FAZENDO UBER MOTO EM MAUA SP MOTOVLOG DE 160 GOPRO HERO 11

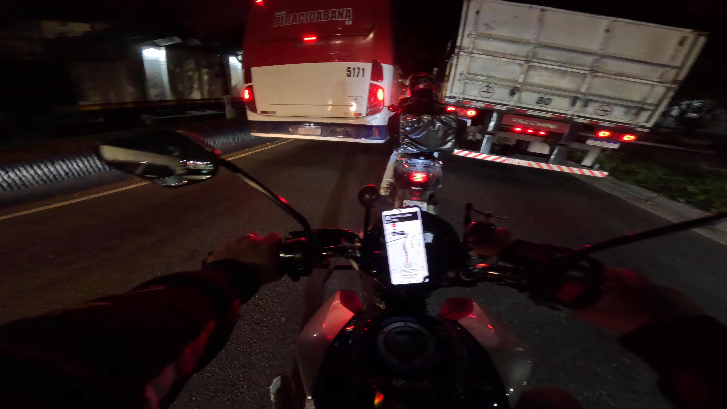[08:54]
Deixa eu ir novo, tô com a mesma corrida. Uia, meteu louco, hein. Agora foi mais barato. De 6 foi pra 5.
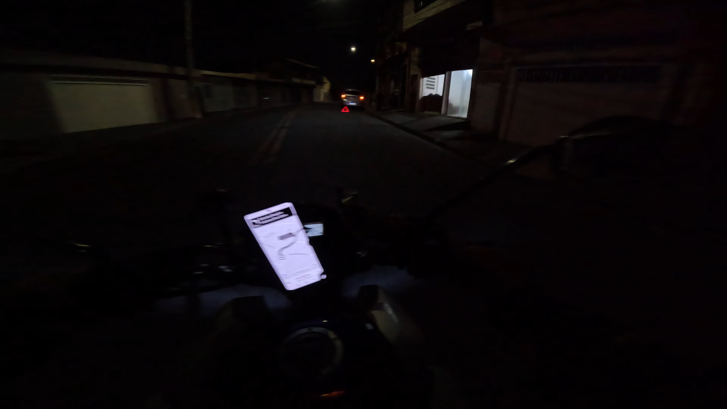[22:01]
O cara dá seta pra direita e manda pra esquerda, né?
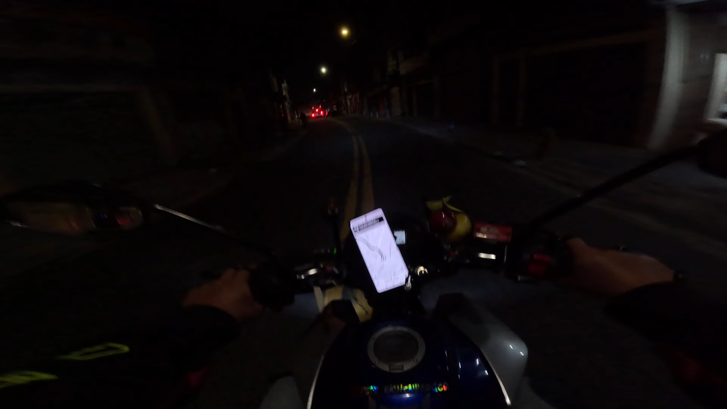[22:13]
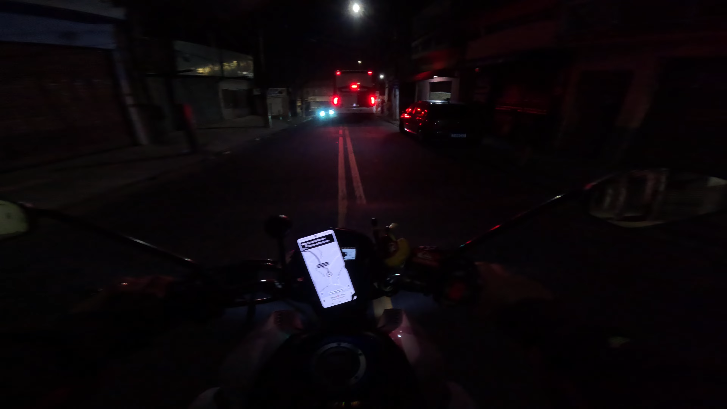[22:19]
tem outro quebrado lá em cima, esse bagulho tá louco.